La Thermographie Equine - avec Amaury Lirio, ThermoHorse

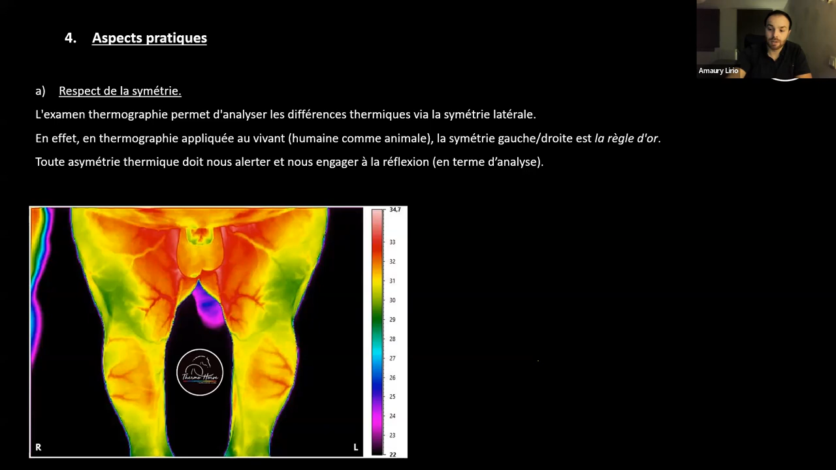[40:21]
Et vu que l'examen est à distance, c'est beaucoup plus pratique que d'aller toucher les noisettes de ce charmant petit cheval. Et voilà. Hop. Et là, contrario, par exemple, là, on a une vraie différence. On est sur des jarrets en face dorsale et on voit bien la différence entre les deux jarrets. Okay. Donc, hop, ici, et ben, déjà sur la face dorsale. Voilà. Donc, de mémoire, il me semble qu'ici, elle avait une bourside de la calotte calcanéenne. Il y avait quelque chose au niveau de la bride cunéenne et aussi en face dorsale, il y avait quelque chose qui n'était pas très clean. Donc voilà, donc la jument a déjà été boiteuse postérieure droit.
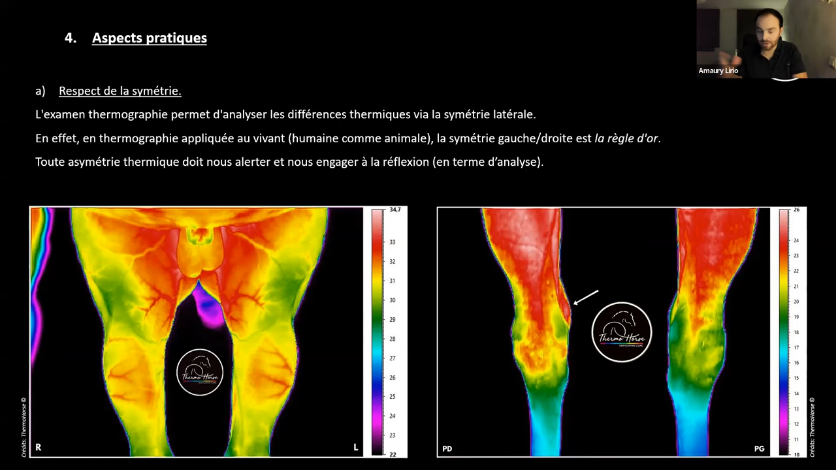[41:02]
Et du coup, on a fait ça et elle a été checkée derrière par le veto qui a confirmé le diagnostic. Quoi. Et du coup, cette jument a été soignée, a eu des séances de laser, tout ça. Donc, elle va mieux. Les recherches d'activité et la symétrie thermique.
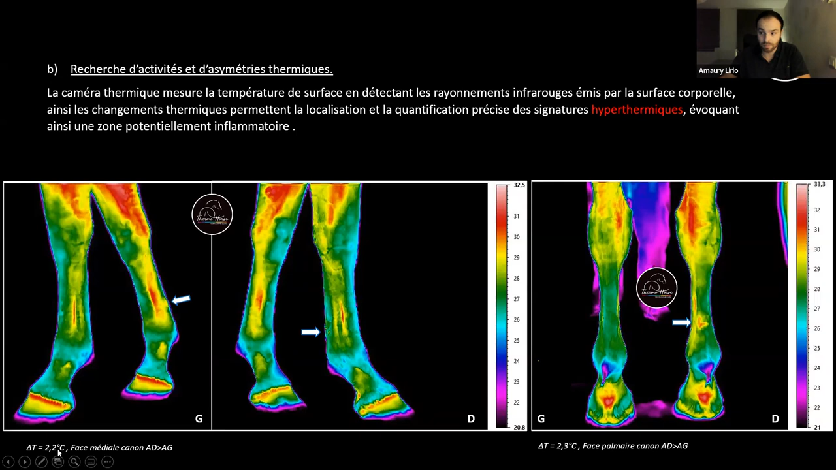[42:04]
Donc on a une vraie inflammation. Hop, on a une vraie inflammation ici. L'inflammation, quand même, on l'a quantifiée et elle est de 2 degrés 2. Okay. 2 degrés 2, 2 degrés 3. Donc c'est quand même quelque chose quand même qui est assez important. C'est vraiment, elle est localisée sur l'antérieur droit. Plus en partie médiale, okay, en partie latérale, on ne la voit pas trop, elle est vraiment venue chercher en interne. Donc, ce qui est intéressant, c'est qu'on peut voir l'activité du système vasculaire qui est là. Hop. Okay, donc on a la veine et artère radiale et on a également la veine céphalique. Okay. Donc ça aussi, je fais une petite parenthèse.
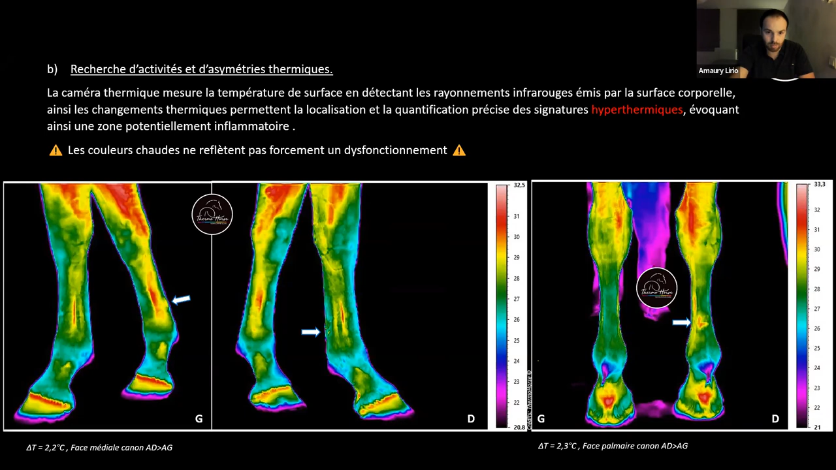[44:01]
Non, la couronne, en fait, c'est normal qu'elle soit marquée thermiquement. C'est que derrière, il y a un plexus artério-veineux, c'est qu'il y a la veine et l'artère coronaire, donc c'est normal que ça soit marqué. Okay, le jour où c'est plus trop marqué, c'est qu'il y a un problème. Donc, je vous ai mis des clichés. On va se focaliser vraiment sur le cliché de gauche, celui-là. Ça c'est un étalon trotteur, il a des pieds qui sont plutôt très bien et du coup on a les couronnes qui sont marquées, qui sont symétriques, c'est très très propre. Okay. Donc voilà, donc c'est pas parce que c'est rouge qu'il y a forcément un problème. Là je dis ça parce qu'en fait ce cheval là vous voyez,
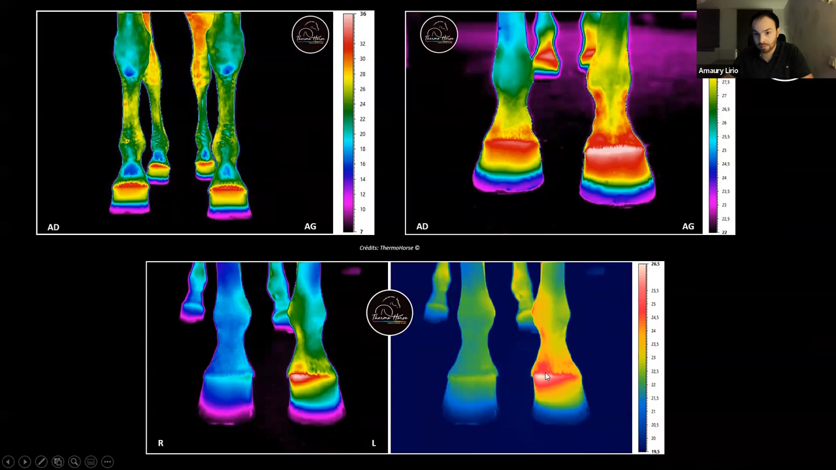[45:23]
Et ici, on voit aussi une inflammation au niveau de la couronne. Et là, c'est un abcès. Il a mis 7 jours à percer après avoir fait les clichés. Hop. On vous met d'autres clichés avec des inflammations, voilà, des clichés avec des signatures hyperthermiques. Donc là aussi, au niveau dorsal, donc là, ce n'est pas très très clean. Hein. On le voit bien, hein, tac, tac, tac, tac, avec une légère déviation. Hop. Et aussi en région sacro-iliaque. Donc là, la région sacro-iliaque qui est marquée à gauche. OK. C'est le même cliché, sauf que j'ai réduit ma fenêtre pour mieux voir.
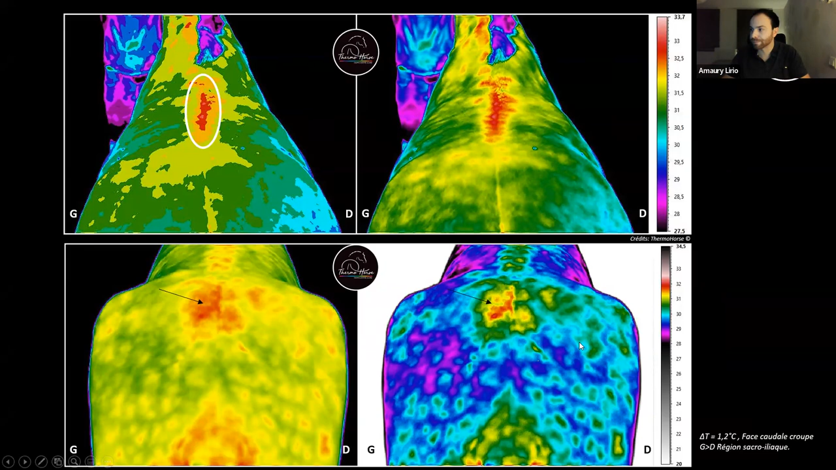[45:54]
Donc, à contrario, on a aussi des signatures qui sont hypothermiques. On en a déjà un petit peu parlé. Mais c'est aussi signe de dysfonctionnement. Okay, donc, soit on a une évocation d'une réduction de la vascularisation, donc une zone de vasoconstriction. Alors, soit... pas forcément environnemental, hein, c'est quelque chose qui est un problème mais physiologique,
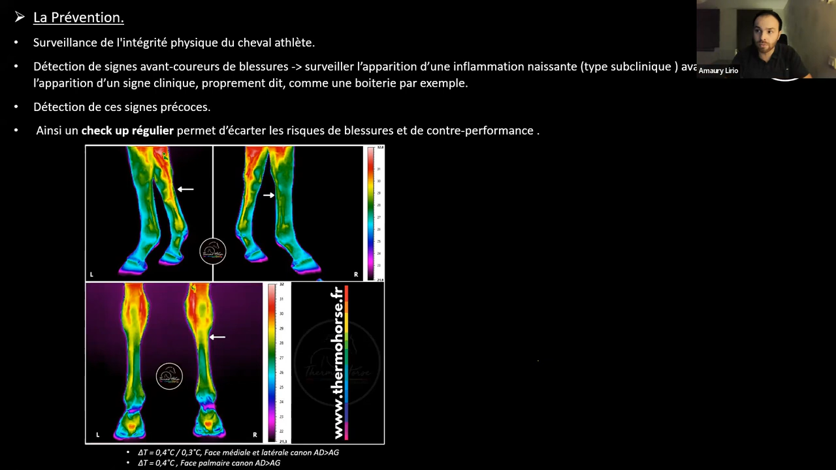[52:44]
Donc voilà. Par contre, là, à contrario, un peu plus grave. Okay. On a une semaine qui diffère les deux prises de clichés. Sur le premier cliché, on se rend bien compte qu'il y a une activité hyperthermique.
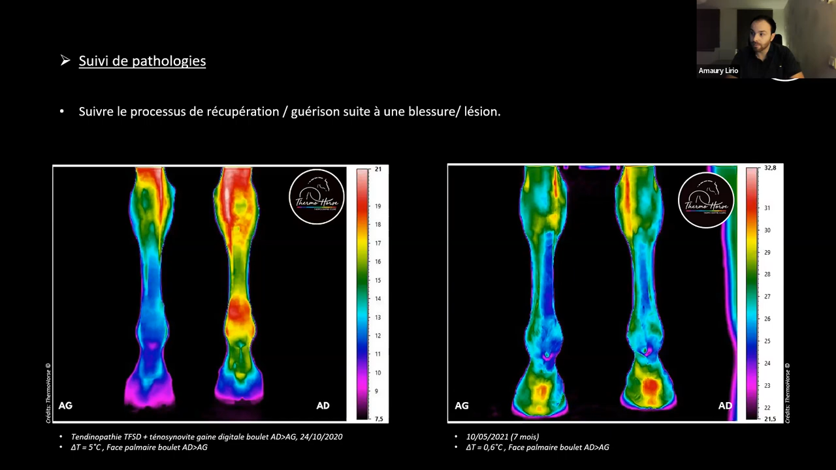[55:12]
Mais voilà, on a suivi le processus, on s'est rendu compte qu'au fur et à mesure, il y a l'inflammation disparaissait. Et puis là, 7 mois après, on a une grande différence parce qu'on a vraiment que 0,6 sur la face palmaire du boulet. Donc c'est rien, c'est rien du tout. Donc voilà, donc c'est un peu les grandes lignes.